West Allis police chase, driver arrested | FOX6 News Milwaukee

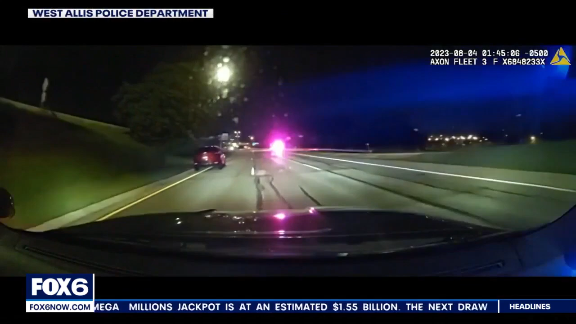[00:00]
You're looking at the end of a police chase on the interstate West Allis says recently
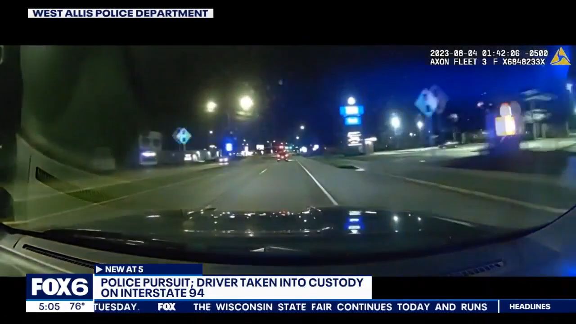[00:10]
a third shift officer saw a car with heavily tinted windows and expired registration. The officer tried to pull over the car, but it took off. A pursuit started another officer deploying stop sticks. It appeared the driver just ran over them. The suspect got out, ran away. Short time later, a 32 year old Milwaukee resident was taken away. The suspect, we're told, is a convicted felon. Oxycodone and a gun were found in the car. A warrant was out for their arrest at the time. The DA's office is now reviewing possible charges.